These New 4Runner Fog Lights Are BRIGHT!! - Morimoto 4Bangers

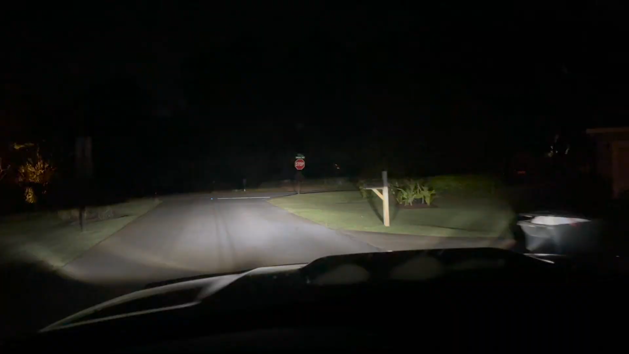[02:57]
So the biggest complaint that I had about these GTR headlights was the cutoff.
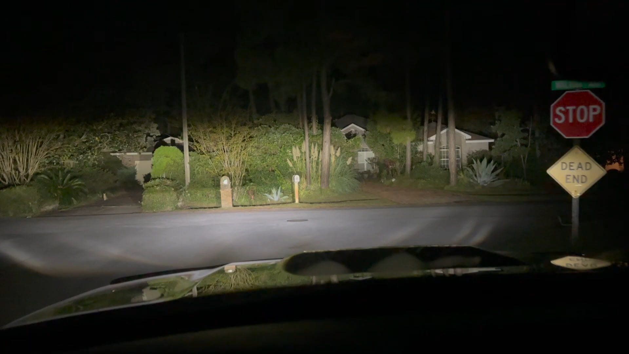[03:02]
Now I've noticed I have to angle these down, but holy smokes, these Morimoto's are very, very bright. So super bright. You can see how they're aimed up pretty high. So I'm going to have to adjust those with the set screw that you guys saw on the install. But these things are super bright. So imagine them just down a little bit more. Holy smokes. And then coming around some turns again, we'll turn the fogs back on. So now we can really see.
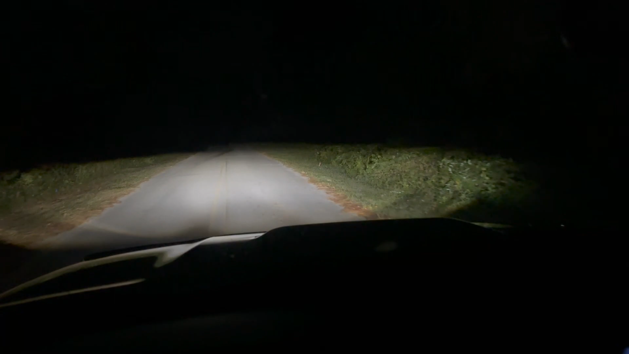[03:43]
I may just actually leave them up. And now I'm out of the vehicle. So we'll go ahead and turn the fogs on and see those trees very far away.